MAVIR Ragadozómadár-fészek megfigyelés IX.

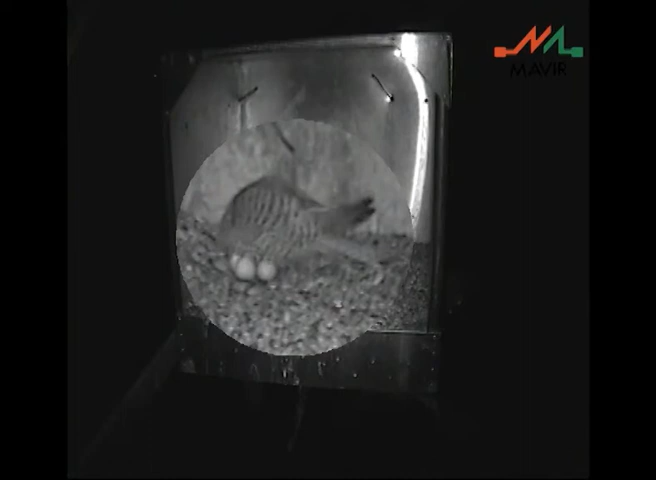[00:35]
Korábban az éjszakai felvételek nyomán könnyedén figyelemmel követhettük, hogyan változik a tojások száma.
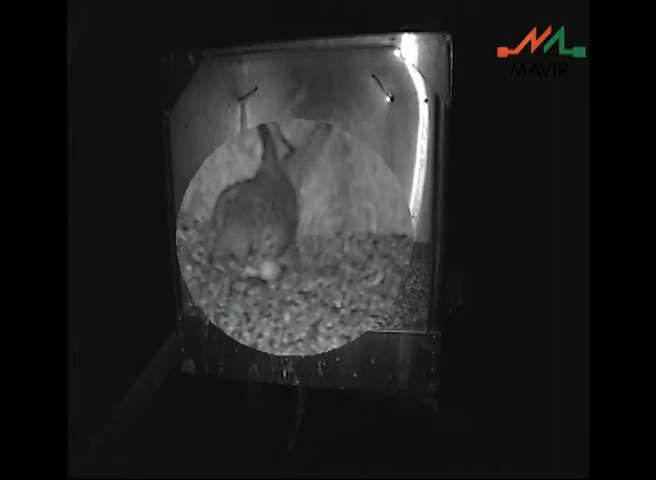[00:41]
Az elmúlt hetek alatt azonban a madarak állandó kotlásukkal megnehezítik helyzetünket. Az előző időszak felvételein is látszott már, hogy a vértség csak hosszas fészkelődést követően képesek az összes tojást melegen tartani.
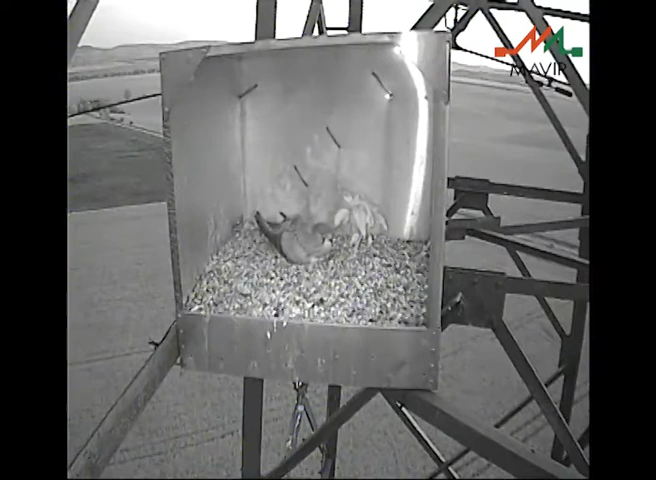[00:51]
Ez a nehézség a képkockákon most új szemszögből látható. A tojó ugyan ül a fészken, de forgolódása közben megfigyelhető, hogy vannak olyan tojások, amelyeket csak a szárnyával tud a testéhez szorítani,
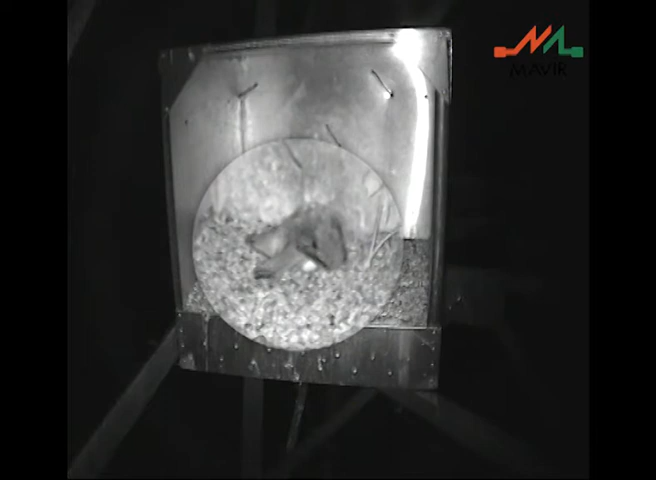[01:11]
teste túl kisméretű ahhoz, hogy mindegyiket maga alá kotorhassa. A felvétel alapján tehát újfent megbizonyosodhatunk, hogy nagyszámú a fészekaj, valószínűleg továbbra is kilenc tojáson ül a vércse.
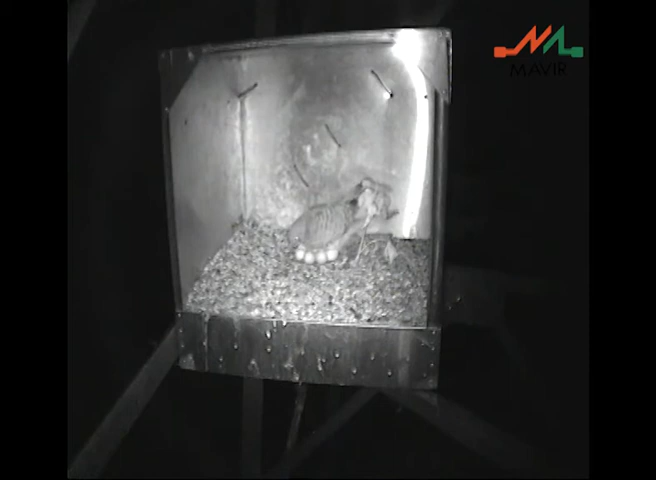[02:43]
saját tolaid is összerendezgeti, forog valamennyit a fészekben. Az éjszaka eseményei alapján tehát a madár óránként, másfél óránként változtatja helyzetét, ezen időszakok között azonban teljes nyugalomban kotlik a tojásokon.